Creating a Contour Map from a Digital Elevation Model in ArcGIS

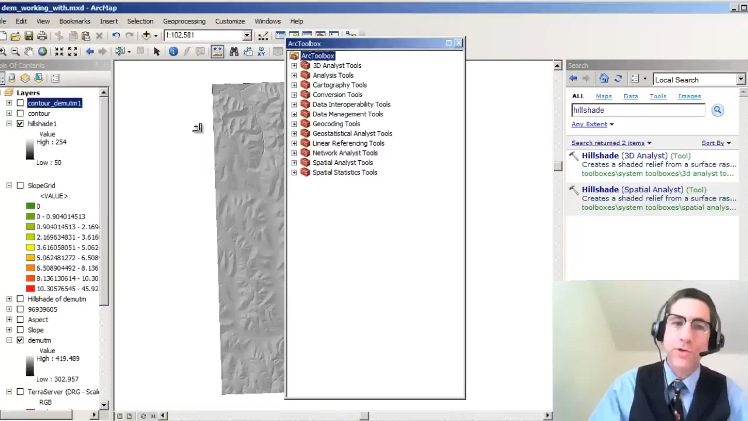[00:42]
You can inside ArcGIS look for something that will let you make a contour vector file. Contours are going to be vector files but you don't have to do that. You can go over here to the search box which is actually under Windows Search.
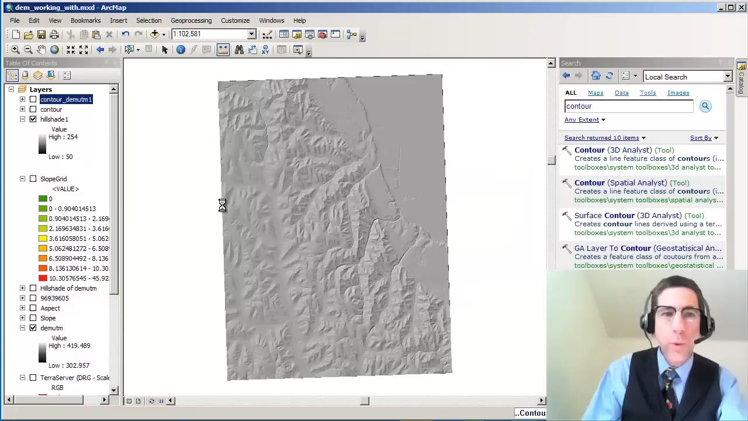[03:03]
So while it's crunching away, let me show you something else that's really powerful. There's my contour lines. One of the things that I really like to do is I can look at the results. If I go under geoprocessing, I see results here.
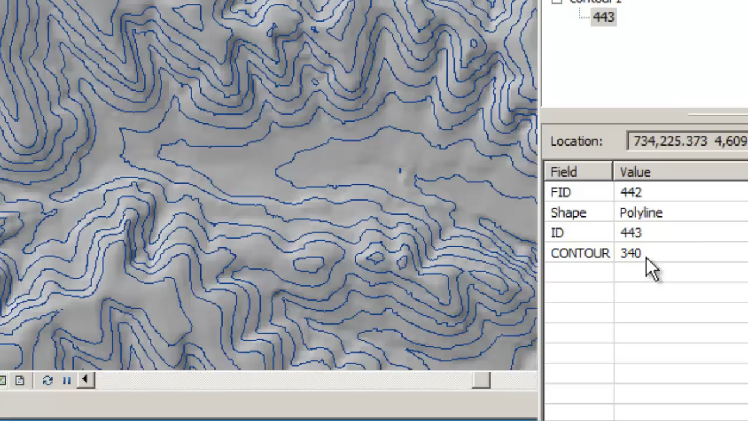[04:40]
340 meters, okay? And so I can also symbolize these contours, right?
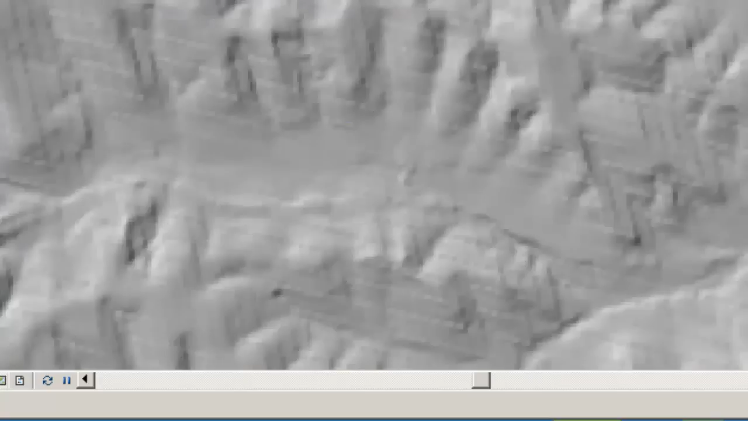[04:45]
So for example, if I had symbolized it in brown, you know, that's, that tells me something.
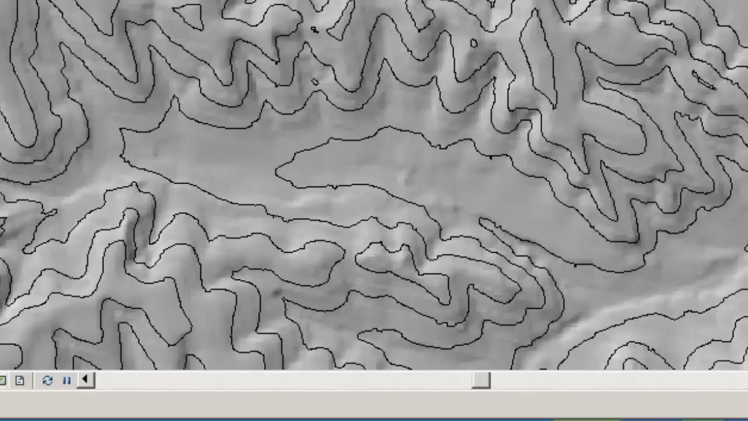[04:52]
I can also label these things and I can symbolize them with like an index contour. So every fifth line gets some sort of thicker line or something like that. So here, that's what I've done on this particular one. And I've also labeled it. Now these labels are not the greatest of labels.
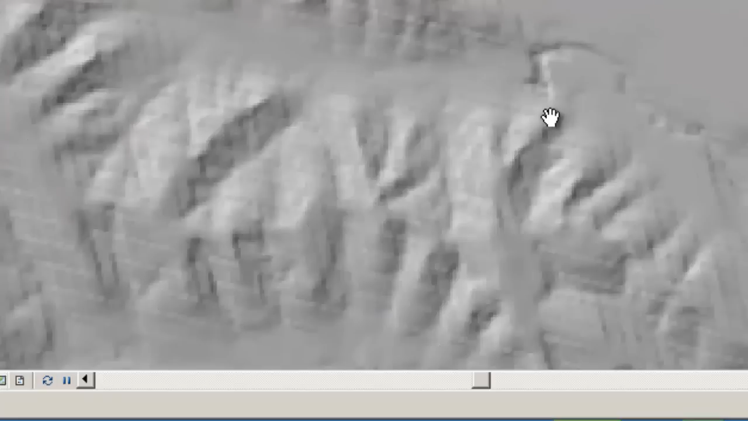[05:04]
They're just showing you that you can actually create labels. How do I do that?